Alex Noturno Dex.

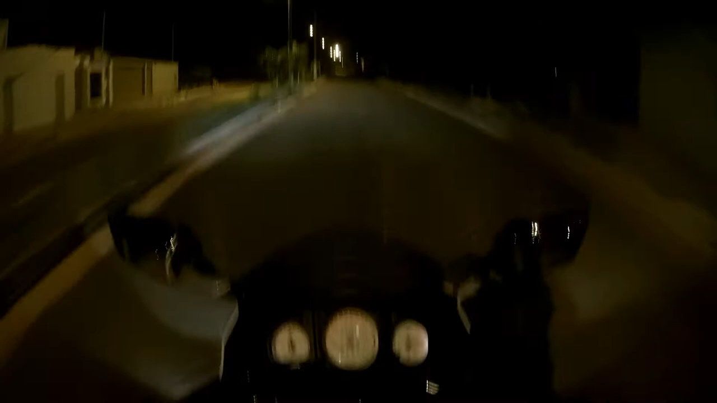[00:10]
fala aí, são poucas as vezes que eu saio pra fazer vídeo à noite galera, só que hoje eu tava em casa de boa, falei, ah tô com vontade de acelerar um pouco velho, só que à noite, ah, eu falei, eu vou pra rua um pouco,
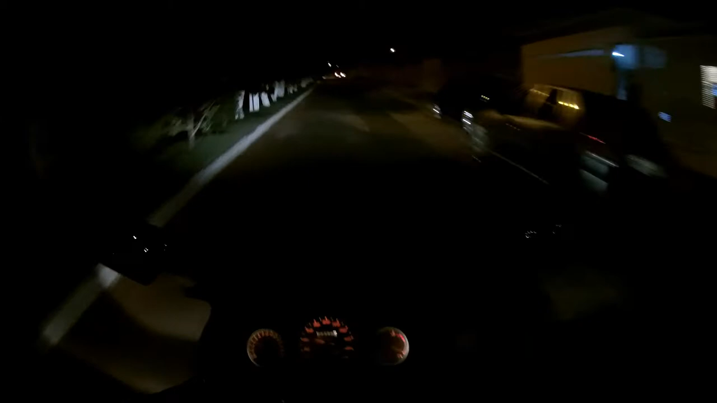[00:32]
vamos que vamos galera, como é que vocês estão aí? Tudo tranquilo na paz de Deus, é nóis hein? Vou fazer um testezinho noturno aqui novamente com a câmera SJ7 Star, só que hoje eu tô querendo dar uma aceleradinha logo noturna, a galera tá em peso no canal mano, eu tô ligado, tô ligado
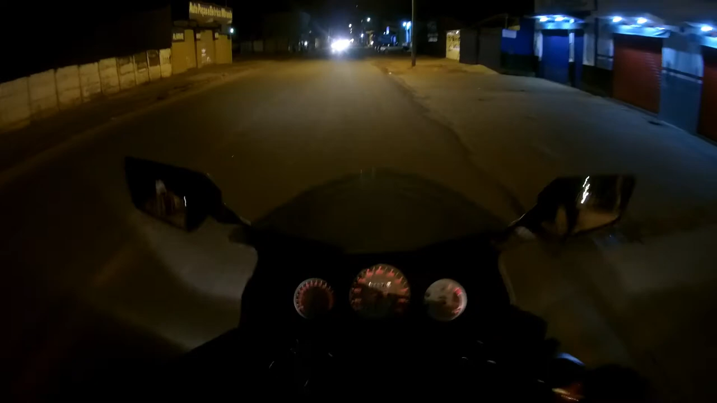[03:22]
J verschilada, noite é legal! Hehe! Não vou cortar de giro, não! Raras vezes que eu faço isso...
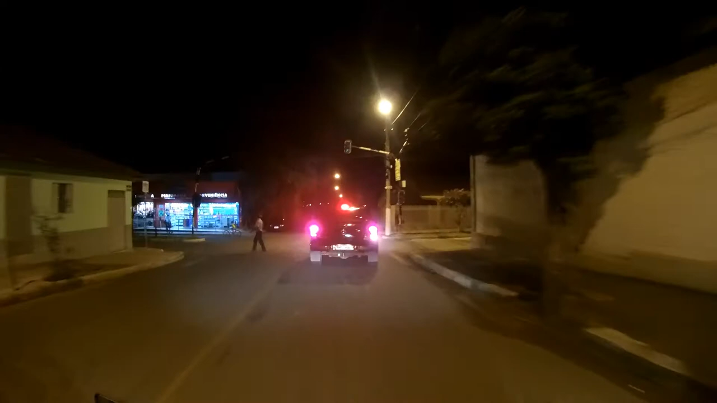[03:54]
O semáforo está com defeito novamente Olha lá galera como é que fica Ele gera uma confusãozinha de leves
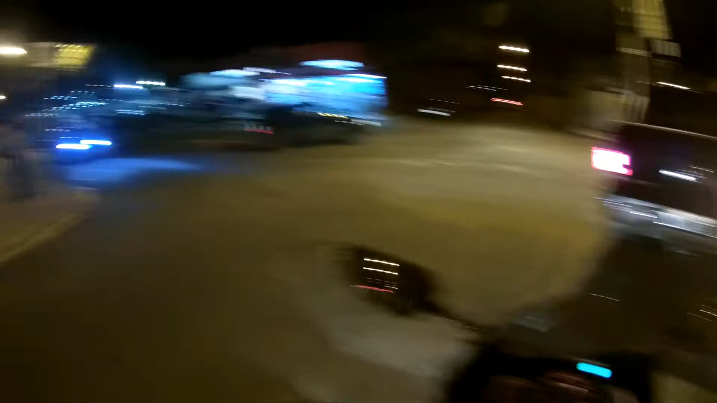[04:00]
Ele sabe se para, se vai, quem que vai
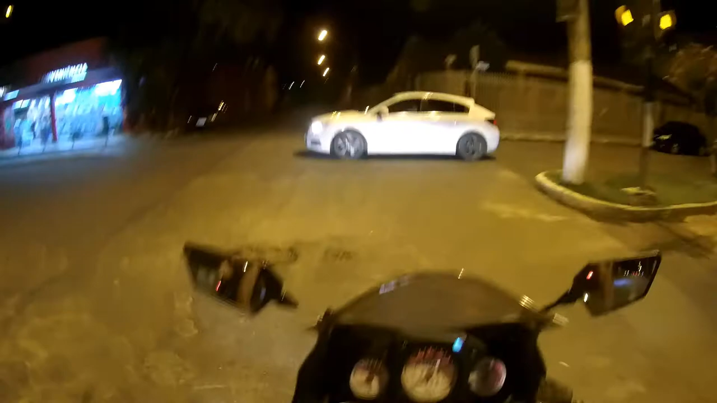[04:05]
Lógico que tem as preferenciais né mano Mas o semáforo não pode deixar assim não Galera